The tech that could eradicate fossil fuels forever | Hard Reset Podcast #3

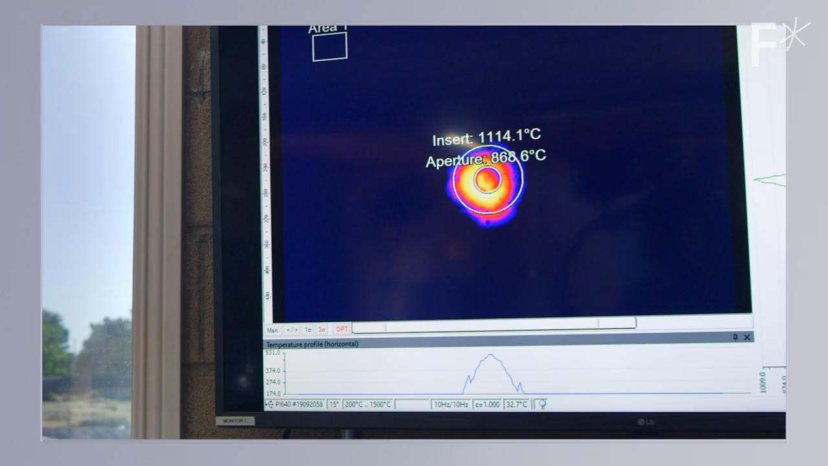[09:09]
And that's actually how we're figuring out which way the mirror is pointed.